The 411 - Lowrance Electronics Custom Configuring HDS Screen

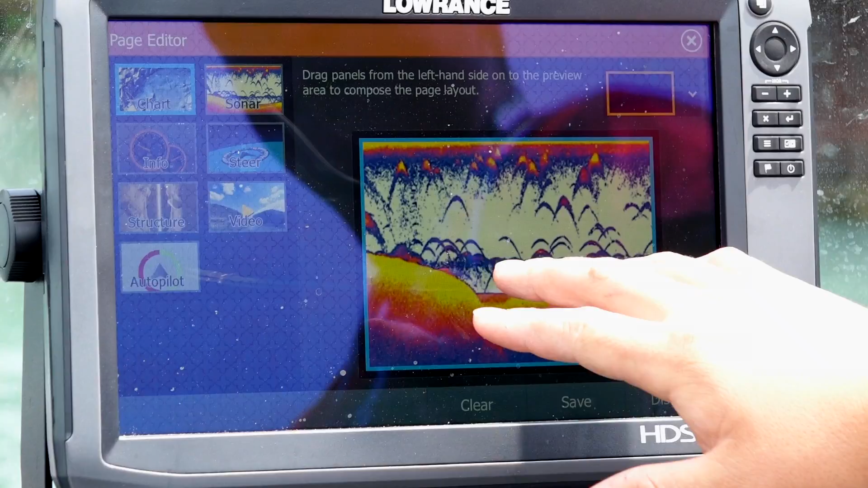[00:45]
I also want my chart. So I can go on and pull my chart over here, and I got,
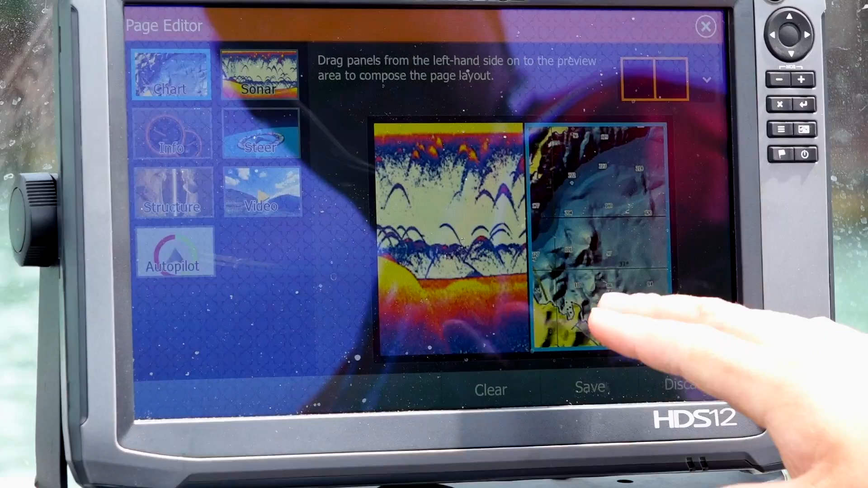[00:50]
now I have sonar and I have chart on my screen. But I also am going to want that autopilot.
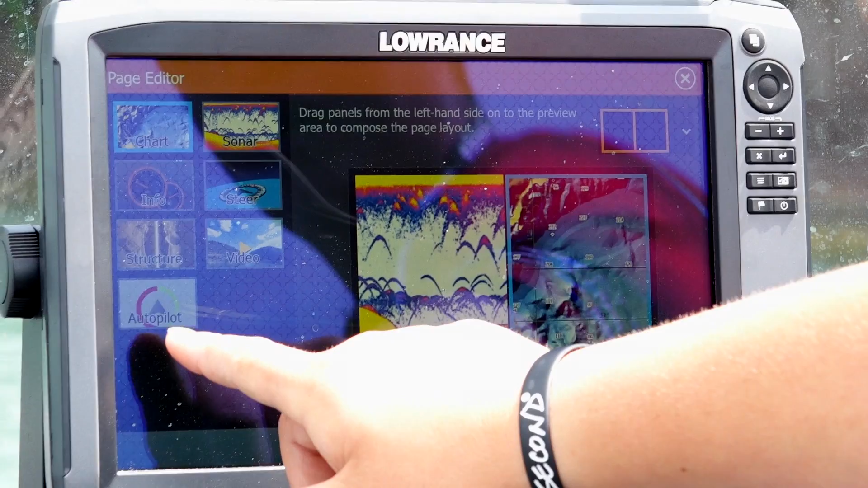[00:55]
So I can go ahead and I can pull that autopilot right over onto the screen as well.
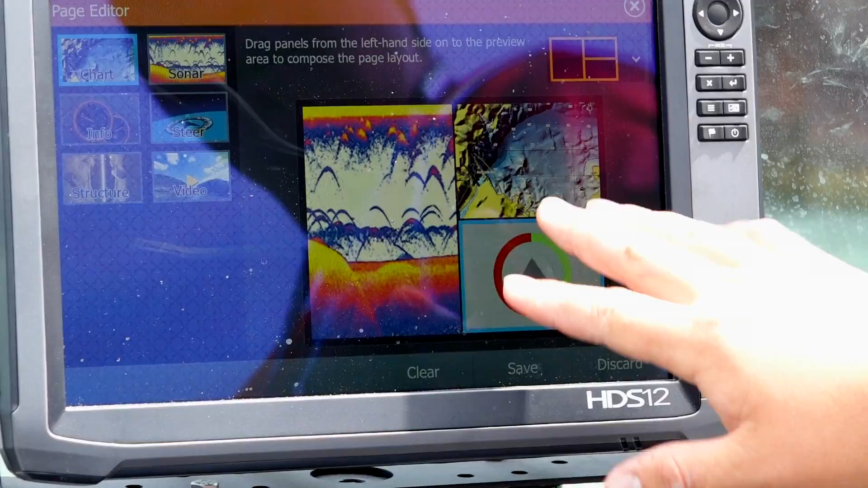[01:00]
Now what I have is my sonar, my chart, and my autopilot all configured into one screen.
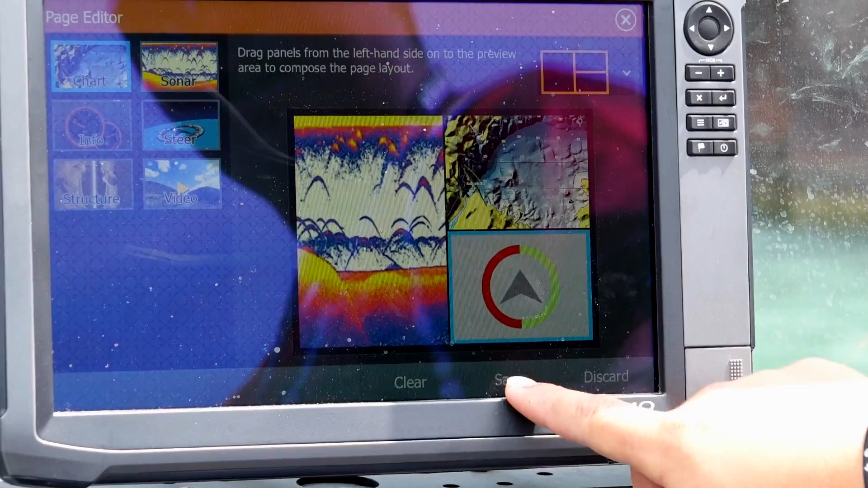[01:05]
When I save that, I can now go, whenever I'm back to my menu system,